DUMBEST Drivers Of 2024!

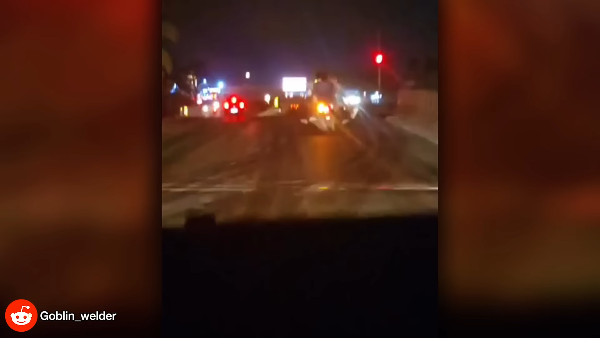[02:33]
Three grown men on one bike, no helmets and definitely no brain cells.
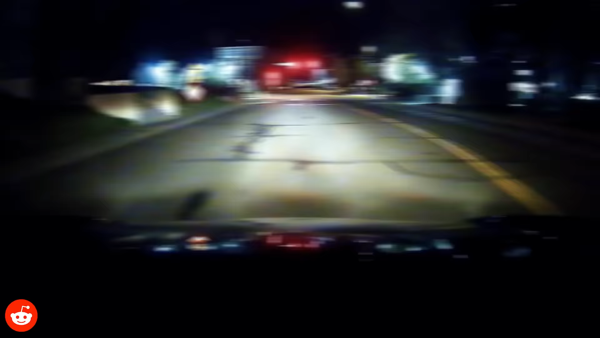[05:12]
Idiot in the white SUV sucks at paying attention to directions. I rest my case.
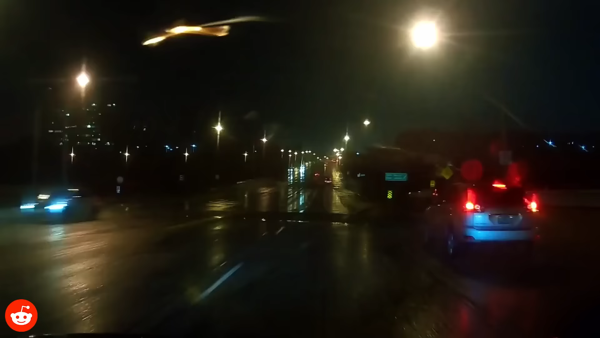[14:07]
Check this idiot pull a u-turn in a new u-turn zone from the middle lane.